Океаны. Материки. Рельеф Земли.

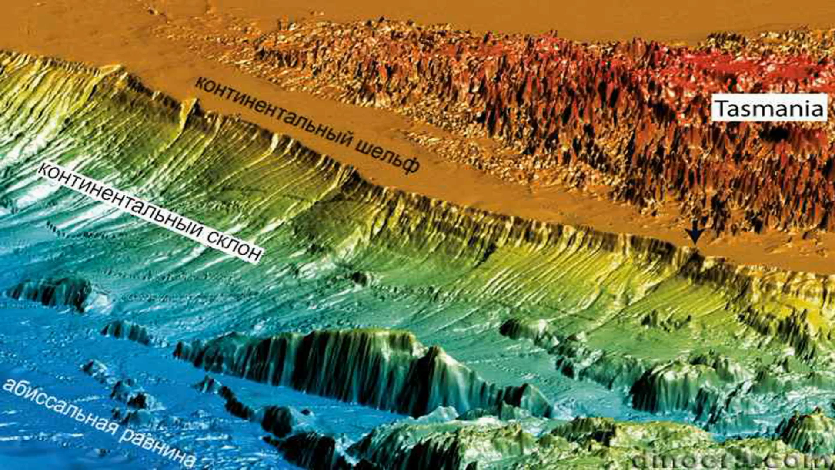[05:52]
По существу, это прибрежная равнина, имеющая много небольших неровностей холмов, впадин, подводных долин, террас. Ниже от глубин 200 метров до 2500 метров идет материковый склон. Он имеет резкий перелом очертания поверхности и относительно крутое падение. Он занимает около 15% площади дна Мирового океана.
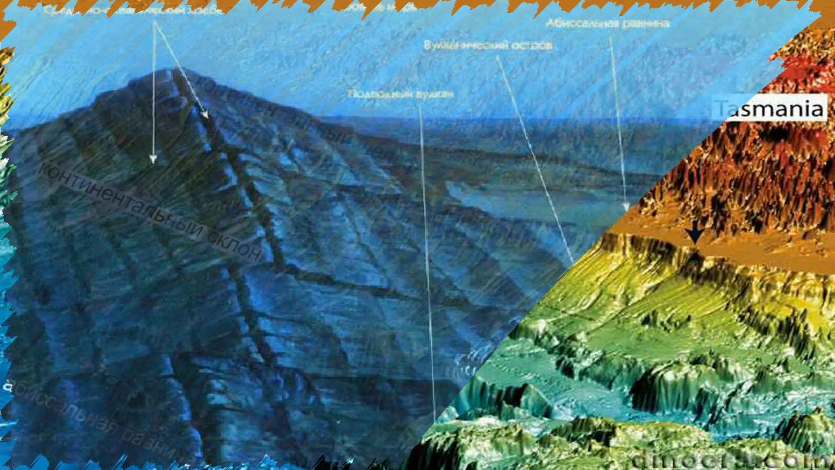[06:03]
Между двумя и шестью километрами находится дно океана, занимающая оставшиеся 76% площади.